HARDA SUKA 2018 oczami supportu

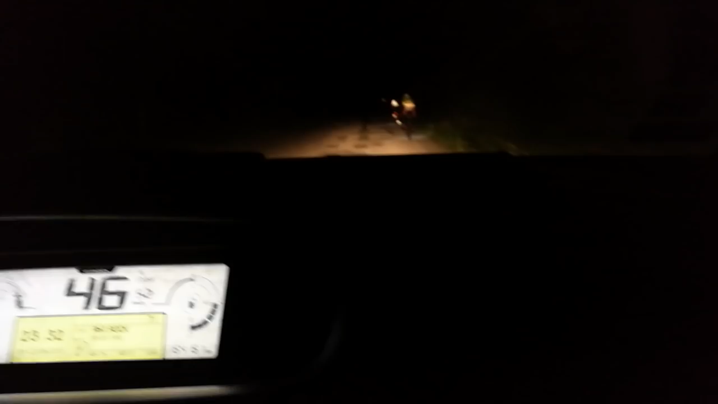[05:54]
Ale coś tu znowu zwalniają. Z 50 zrobiło się 48. Ale dokładają. Dokładają.